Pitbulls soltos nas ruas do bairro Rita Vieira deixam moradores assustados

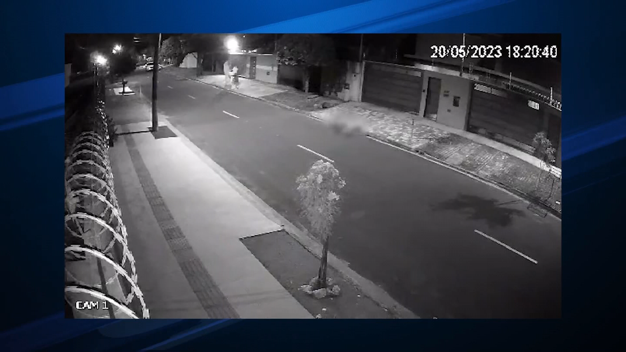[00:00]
As imagens do circuito de segurança mostram quando dois cães atacam um gato no meio da rua. Outro gato se aproxima, mas é perseguido por um dos cães. Um vizinho que passava pela rua avistou os animais,